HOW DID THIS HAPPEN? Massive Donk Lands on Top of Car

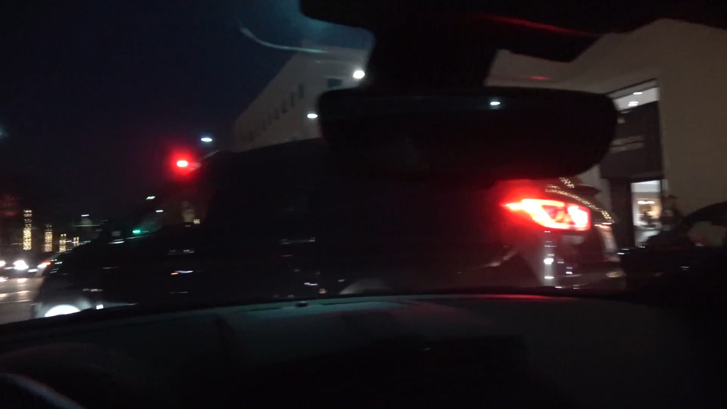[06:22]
Dude Oh my The person hasn't even left their space yet What are you doing?
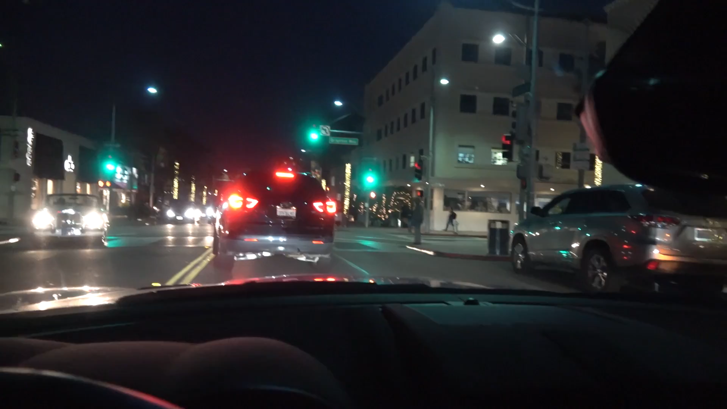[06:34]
Beverly Hills There you guys have it So you guys are always
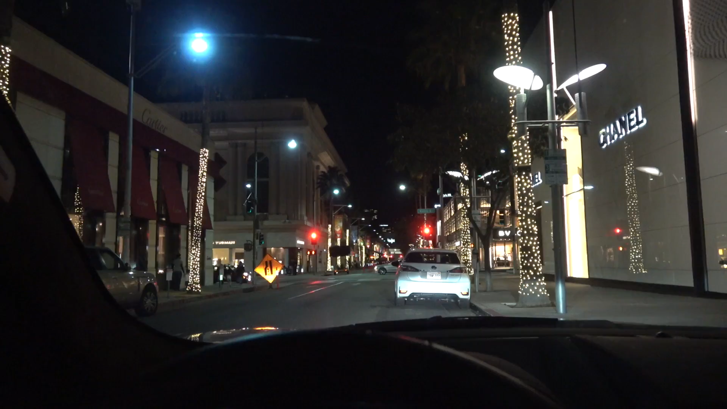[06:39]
wondering How amazing is the zoom on this camcorder There's Rodeo Drive Now check this out
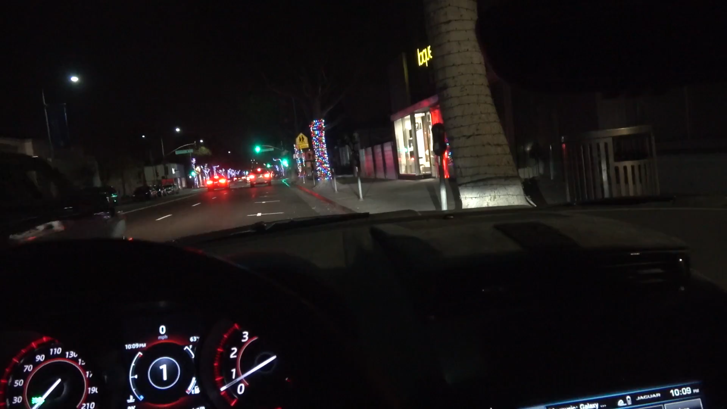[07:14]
13.5 miles to the gallon We got a quarter tank left Unfortunately the gas in California is so expensive Because the new gas law So let's uh Let's uh Let's head on over there
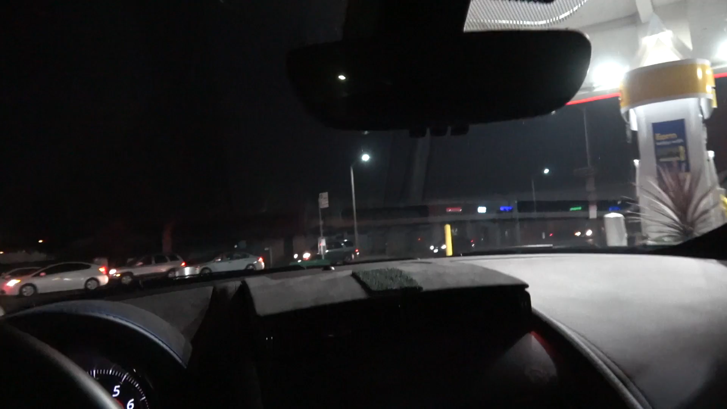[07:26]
As per usual The favorite gas station of choice Shell On Robertson and
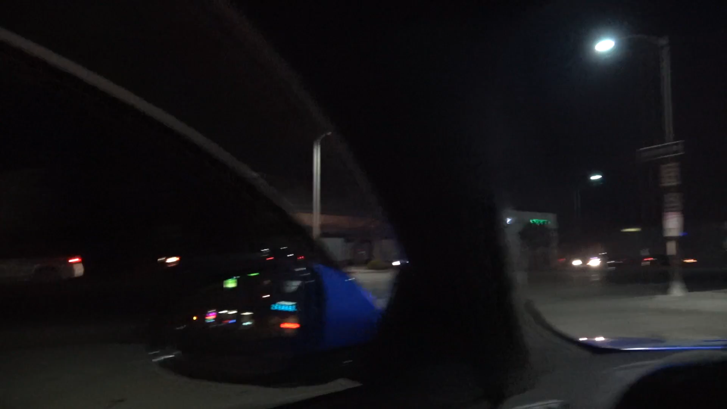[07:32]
Olympic There it is ladies and gentlemen There it is ladies and gentlemen The California gas tax in effect
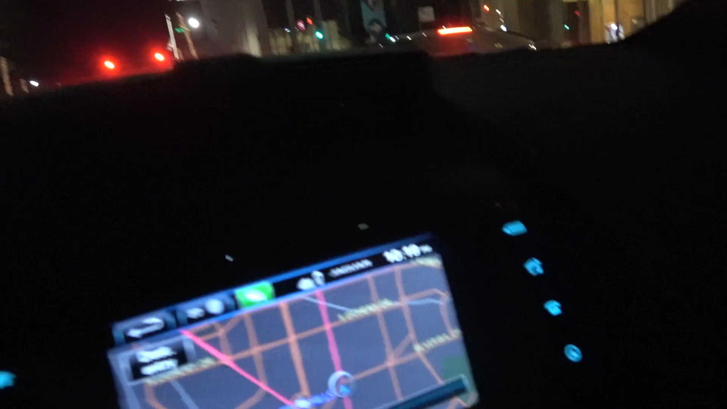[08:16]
No Arabs can be seen Anywhere on Rodeo Drive Beverly Drive
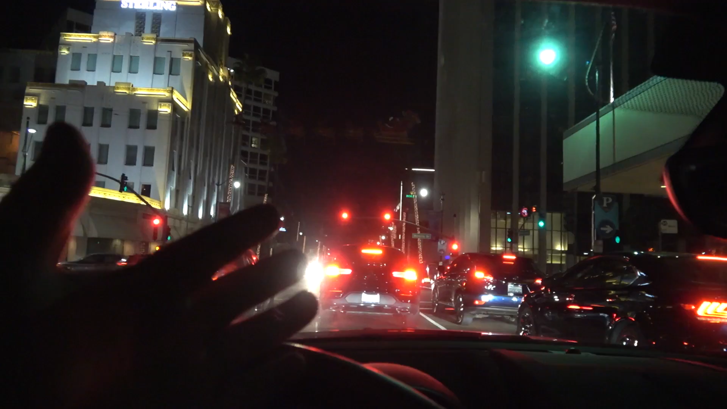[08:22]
Canon I think they're all at Earth Cafe So we're gonna drive by real quick And check it out I think we found them They're all at Earth Cafe GLE Range Rover BMW's 488 Range Rover Corvette Edition 1's Look even the Fab Design AMG Another one I'm telling you guys When the sun goes down The Arabs come out
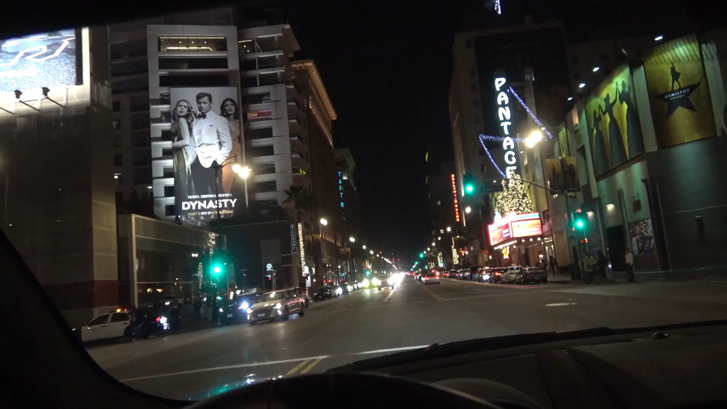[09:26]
Alright guys We're actually on our way home And looks like there's some Pretty serious police action happening here Oh Someone's on the ground
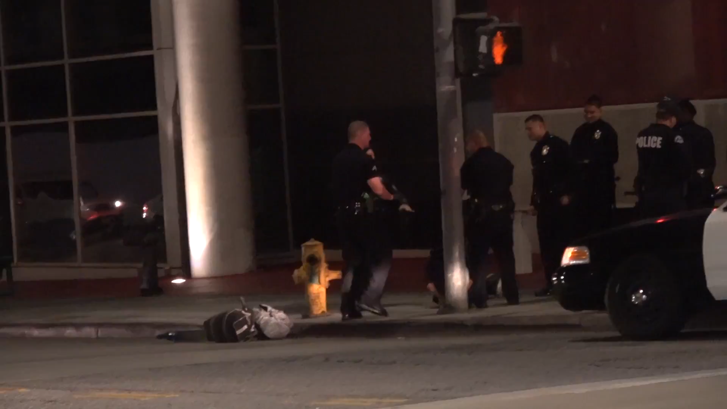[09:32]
Yikes Oh yeah Oh yeah You in trouble boy
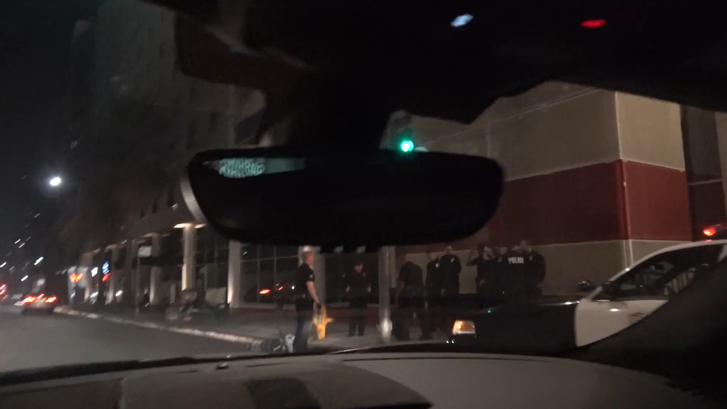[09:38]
They have literally 10 policemen For one